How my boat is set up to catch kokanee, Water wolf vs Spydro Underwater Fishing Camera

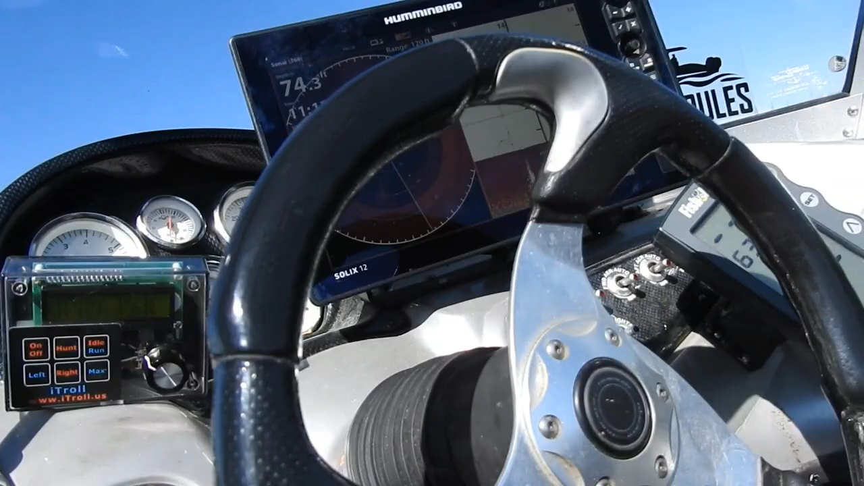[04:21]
Now I have my fish finder which is a Solex. It is a 15 inch.
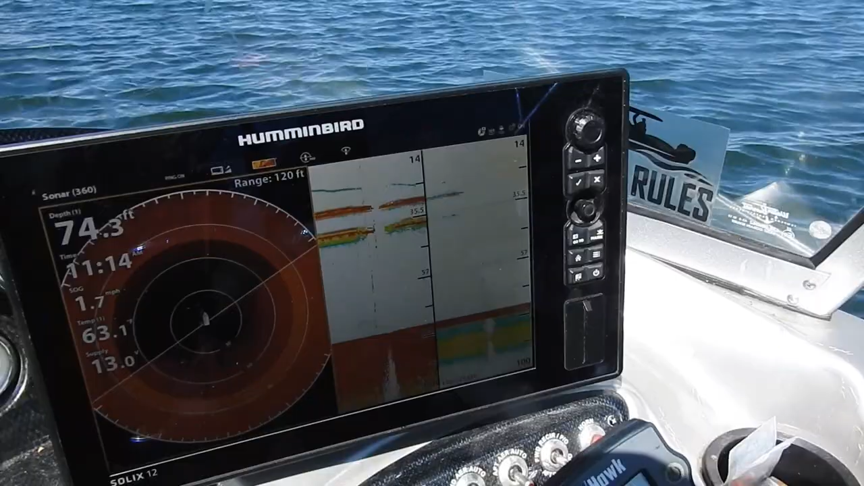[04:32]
On screen: depth 74.3 ft
We have the 360 screen displayed. Also, we have a split screen.
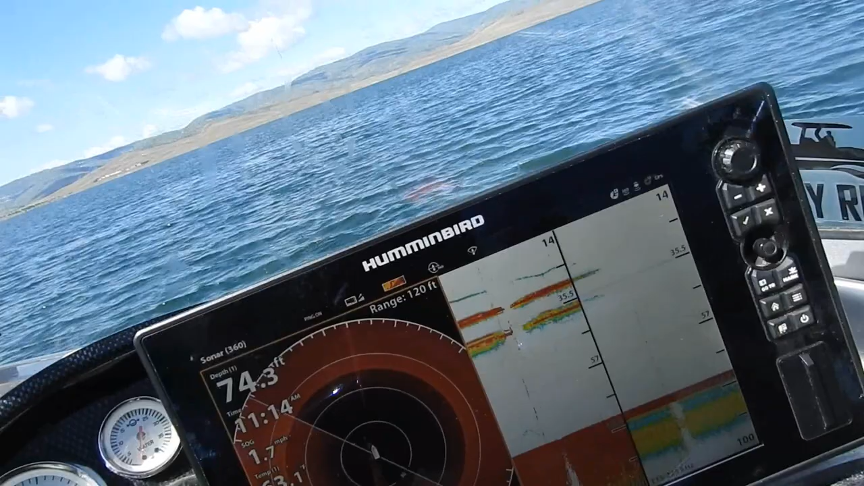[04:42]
On screen: depth 74.3 ft
I have a, and
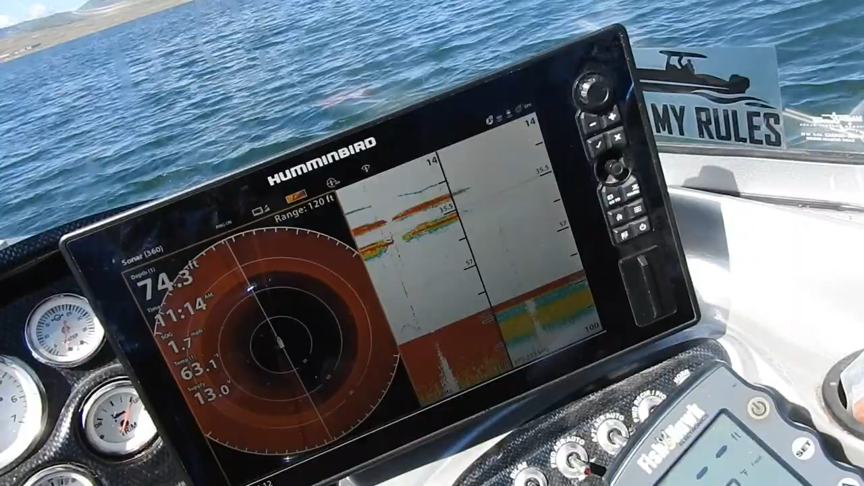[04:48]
On screen: depth 74.3 ft
I have it linked to an Onyx which has my map. If I want to see any other screen I can but I just mostly leave this on map.
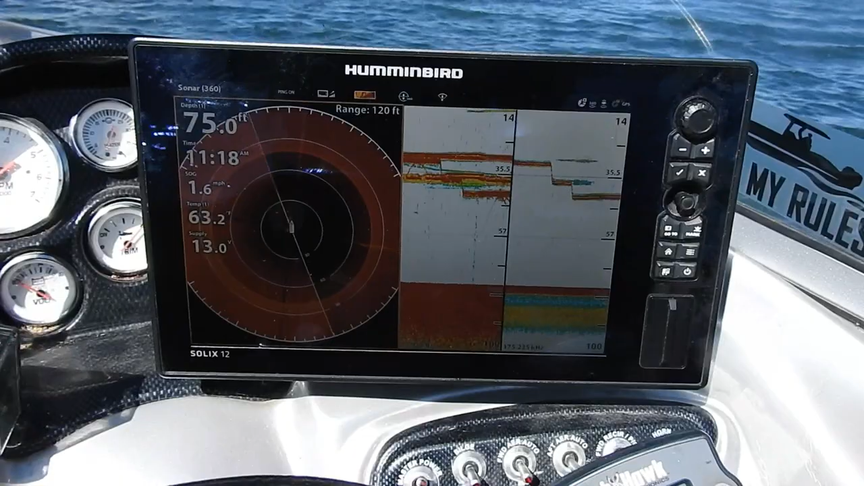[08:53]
On screen: depth 75.0 ft, speed 1.6 mph
So, the fish finder, I have been looking for kokanee all day and they have moved. I have no idea where they are at. But, after September 10th, you can't really catch them. If you do catch one, you need to put it back.
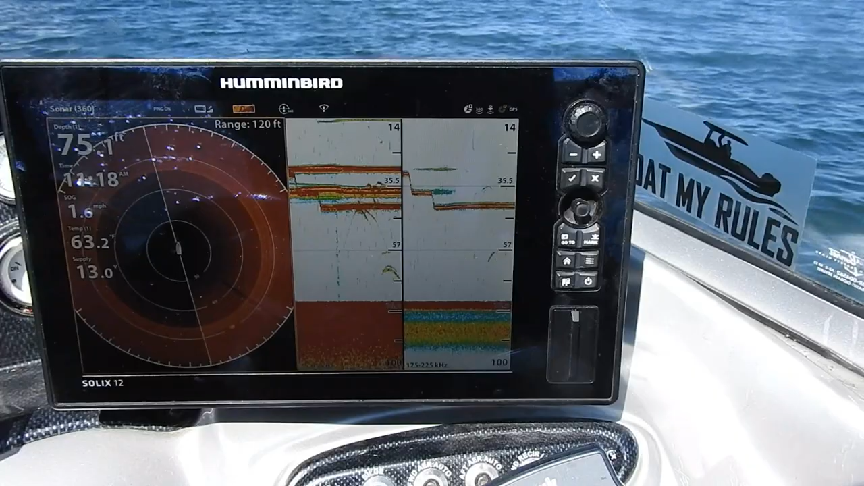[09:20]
On screen: depth 75.1 ft, speed 1.6 mph
What you are looking at right here, they are cutthroats.
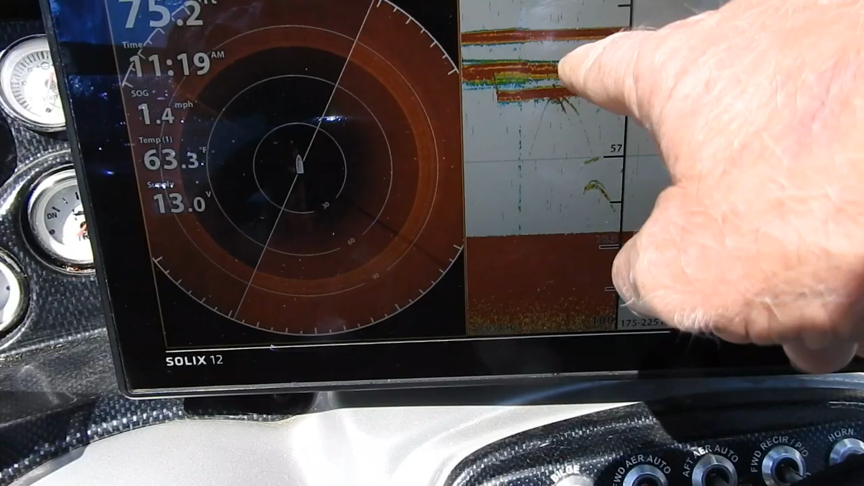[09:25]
On screen: speed 1.4 mph
That could be a kokanee right there. Because there is a whole bunch together.
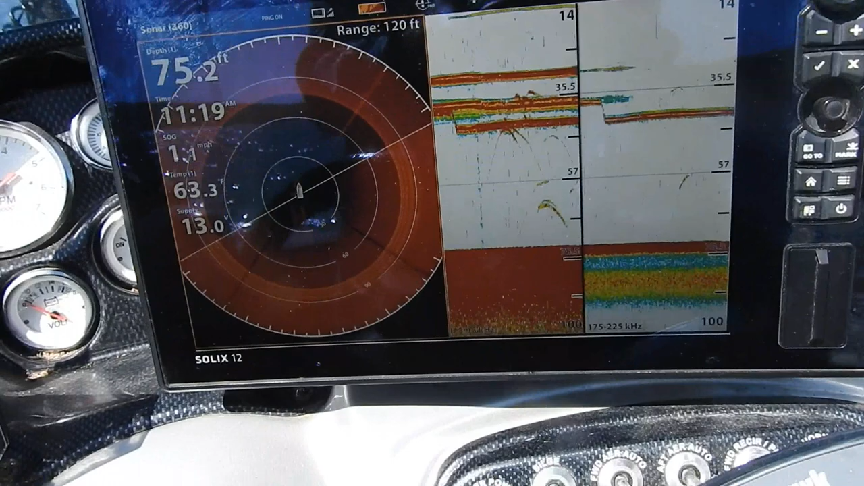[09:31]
On screen: depth 75.2 ft
But I don't have any lures on that will catch them. I only have one down. And I don't want to catch kokanee,